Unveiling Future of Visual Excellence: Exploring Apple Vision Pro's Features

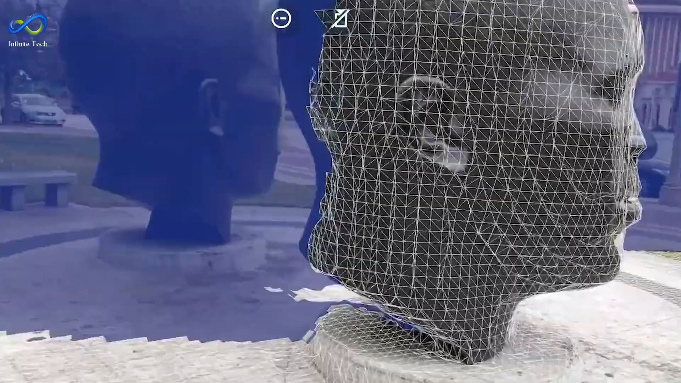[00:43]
They've been working on AR for a while, with AR tools in iOS and lighter depth scanners in some iPhones and iPads.